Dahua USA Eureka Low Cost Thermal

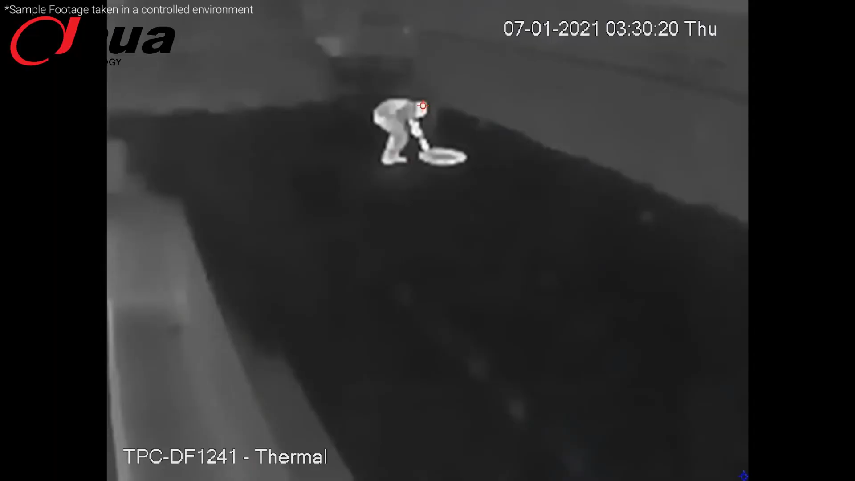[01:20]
As you can see, as soon as the person lights the fire,
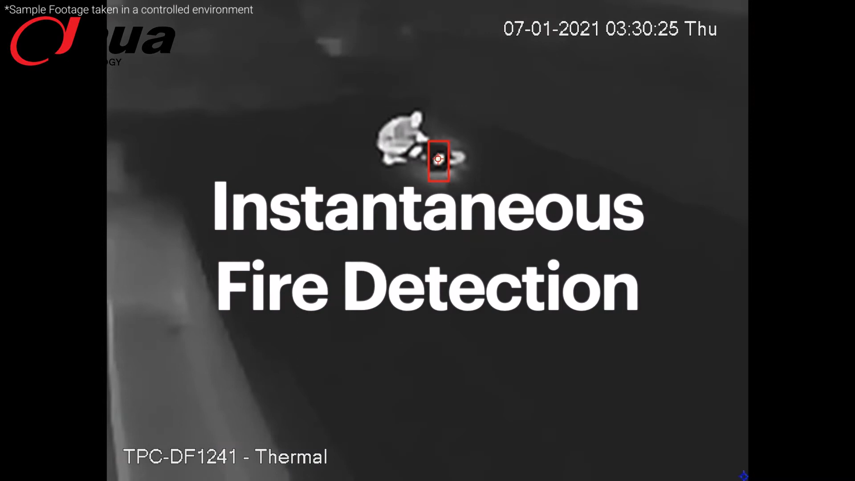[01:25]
an instant alert is triggered.
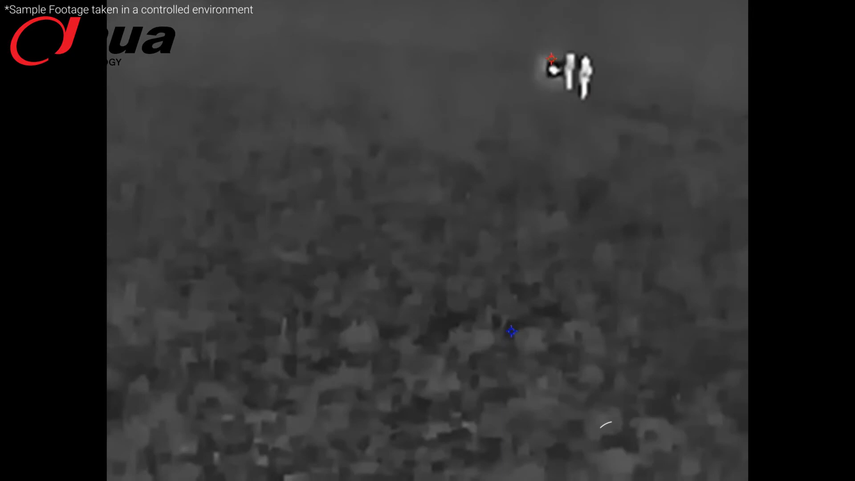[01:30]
In the second experiment, the person starts a fire from about 98 feet away.
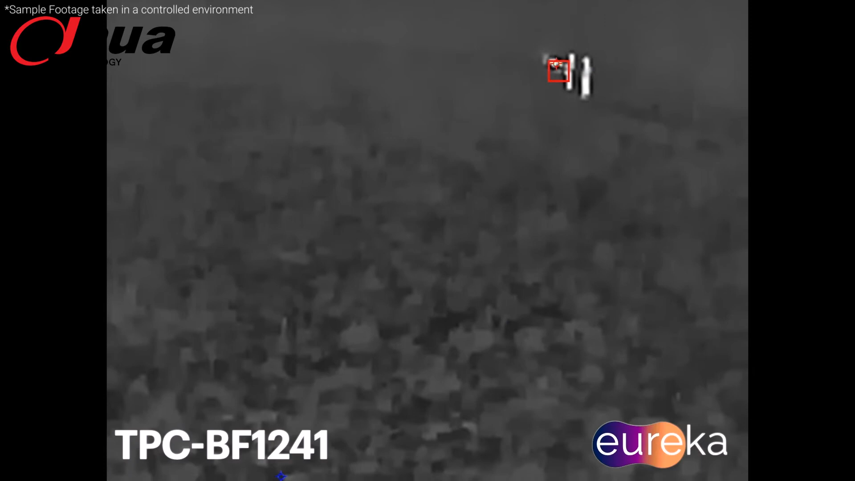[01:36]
And as you can see, again, as soon as the fire is lit, an instant alert is triggered.